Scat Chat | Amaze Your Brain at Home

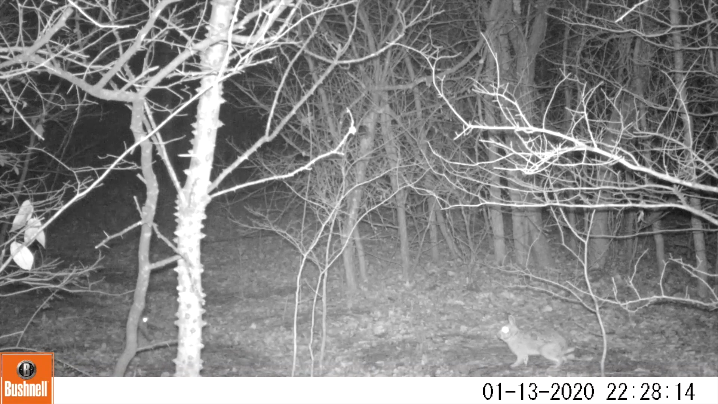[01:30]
Did you guess our eastern cottontail rabbit? Look how high they jump. Maybe two males fighting for territory. Rabbits are herbivores or only eat plants.
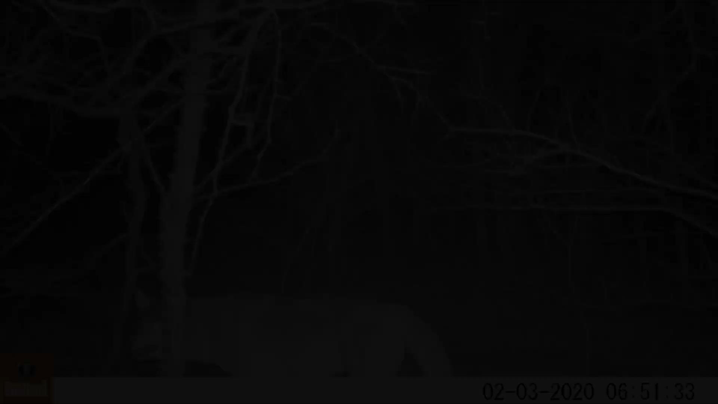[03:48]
I think you're right. It's a coyote. Check this out. We actually caught one in the act of making scat. Totally busted.